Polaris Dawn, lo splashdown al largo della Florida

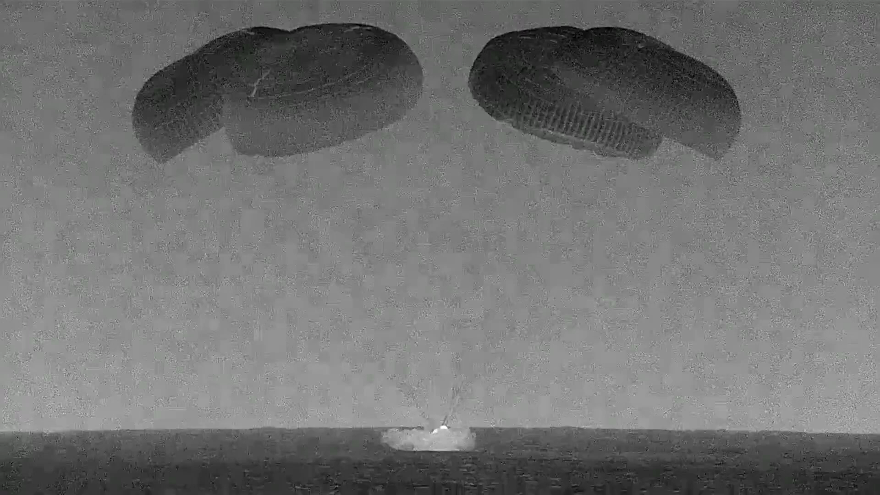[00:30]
And there you can see. They just copied easy spot.